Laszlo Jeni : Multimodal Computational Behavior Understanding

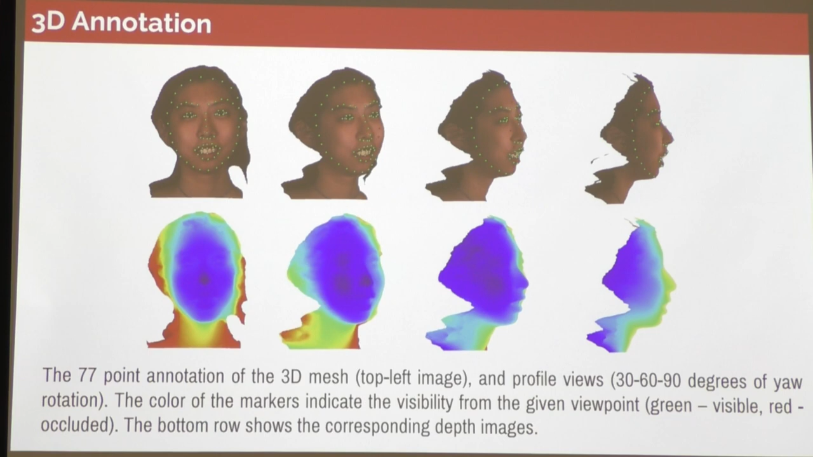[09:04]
And if you rotate that mesh, you can see that the points are holding correspondence over different viewpoints. Also to acquire a really dense registration, a really dense mesh, we can use a surface tessellation.